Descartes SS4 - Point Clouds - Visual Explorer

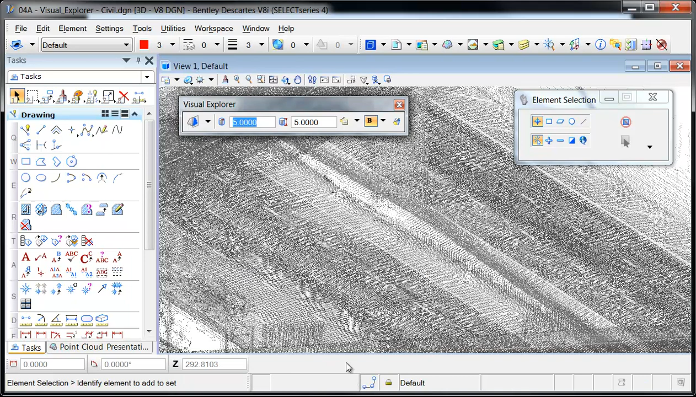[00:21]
The Visual Explorer toolbar is accessed from the Point Cloud Advanced Toolbox and provides settings to customize the appearance and behavior of this tool. The first button enables or disables the Visual Explorer and selects the display mode which can be either flashlight or cross-section. The next two buttons control the size of the cross-section cylinder or flashlight cone. These values can be entered manually or be set by measuring directly on the Point Cloud. The Show Visual Explorer settings opens a dialog to control the colors, transparency and on-plane thickness. The weight of the highlighted points is controlled by the Bold option.
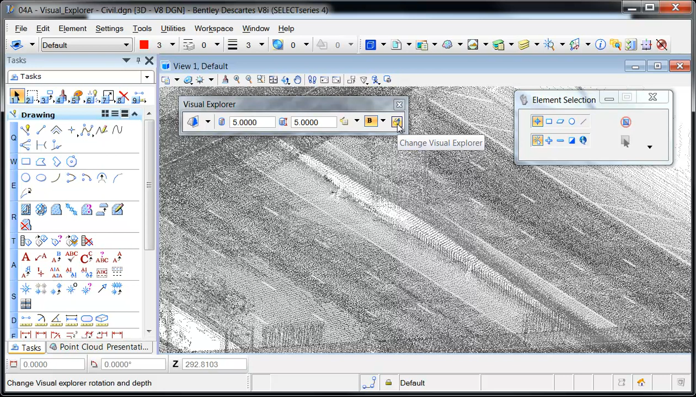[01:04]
And finally, the Change Visual Explorer dialog provides controls for setting the direction of the cross-section cylinder or flashlight cone via keyboard shortcuts. When enabled, the Visual Explorer gives the effect of a dynamic cross-section as the cursor moves through the Point Cloud. This provides a better understanding of the Point Cloud and may eliminate the need to rotate the view. In addition, a heavy dot and dashed line will be attached to the cursor. The dot is the location of the cursor and the dashed line represents the axis of the Visual Explorer.
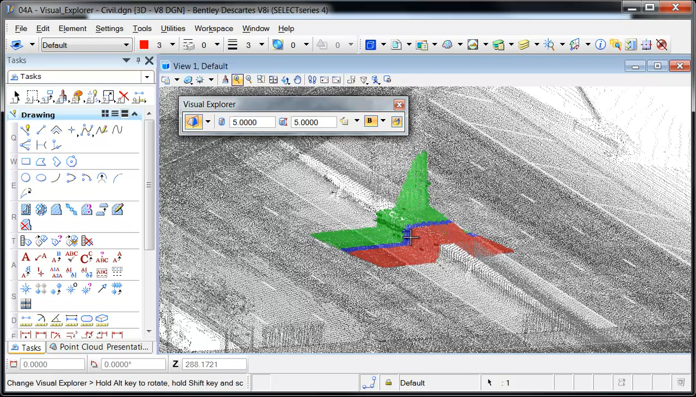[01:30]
To control the direction of the Visual Explorer, the Change Visual Explorer button is selected. The space bar turns the display of the flashlight cone or cross-section cylinder on or off. The Alt button dynamically rotates the Visual Explorer. Pressing R will reset the direction and orientation so that it's perpendicular to the view. And C will adjust the cursor so it snaps to a point along the view direction.
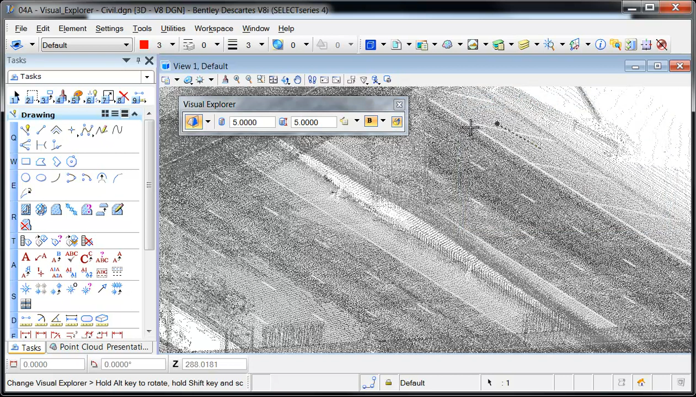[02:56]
The keyboard shortcuts can only be performed when Change of Visual Explorer has been activated. Since the Change Visual Explorer automatically deactivates when any other tool is selected, it's recommended to customize a function key with the following key in.
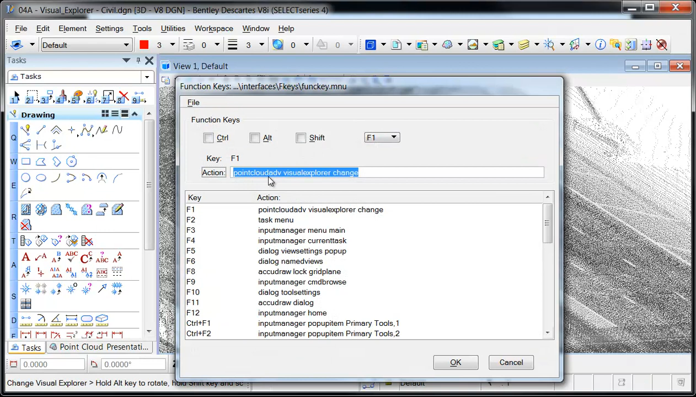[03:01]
In this example, I'm pressing F1 to enable the functionality of the Change Visual Explorer tool.
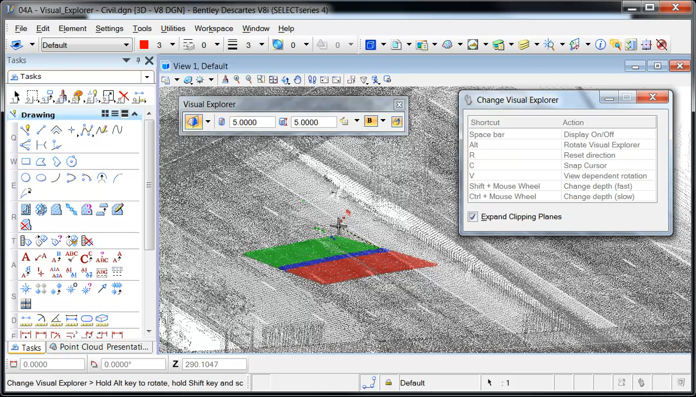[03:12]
It's helpful to display the cross-section cylinder when adjusting its size.
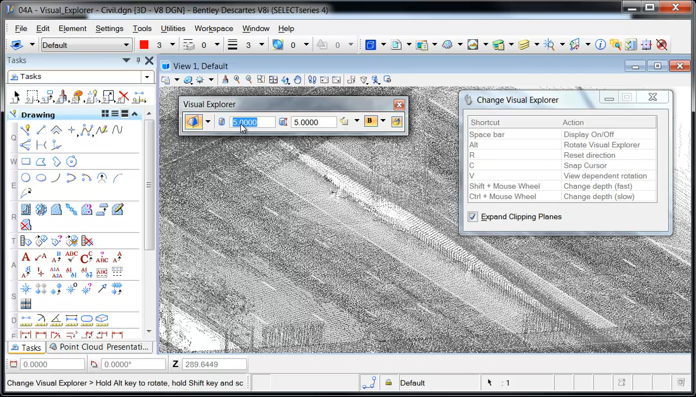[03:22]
The display of the cylinder is toggled with a space bar when Change Visual Explorer is active.
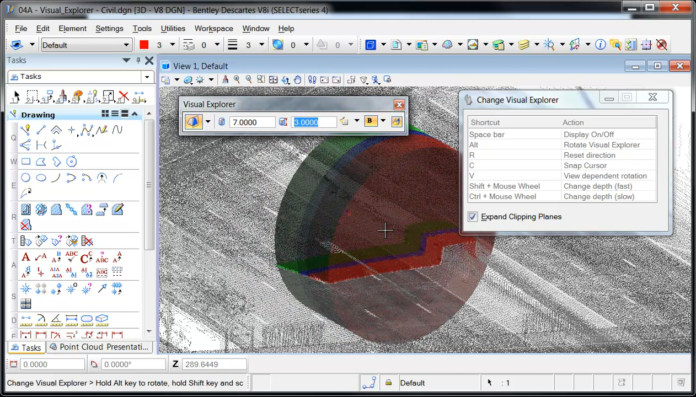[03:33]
The size, colors, transparency, on-plane thickness, and bold options can be set at any time during the tool's usage.
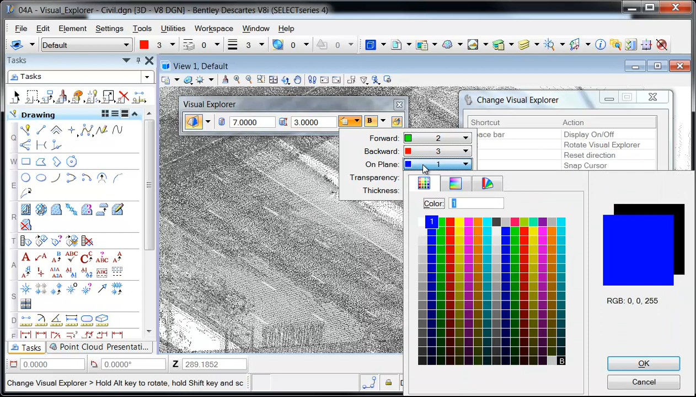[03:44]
Note that these settings are stored in the UPF file of the active workspace. e